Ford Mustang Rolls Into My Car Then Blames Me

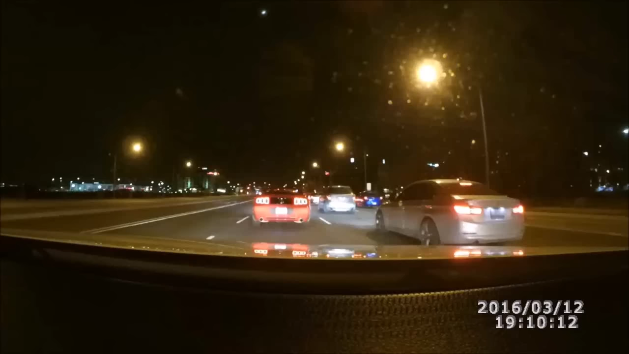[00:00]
Infinities are nice those infinity ones. Yeah, I don't know how I feel about infinity. They're like a... Yeah, I'm not really sure. Dude, you're rolling back. Yo, gas it. Yo, gas it, noob. Put your parking brake on, you should reverse. Yo, honk him.